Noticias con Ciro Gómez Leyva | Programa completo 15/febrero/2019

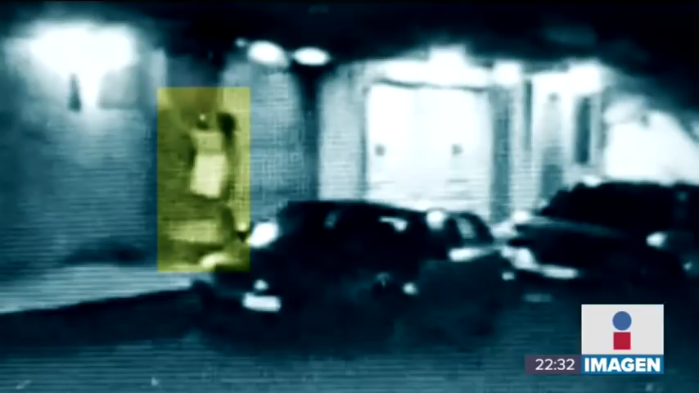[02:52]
Susana había llegado a casa de unos amigos a recoger a uno de sus hijos. En las imágenes se observa cómo la empresaria bajó de su auto y tocó el timbre.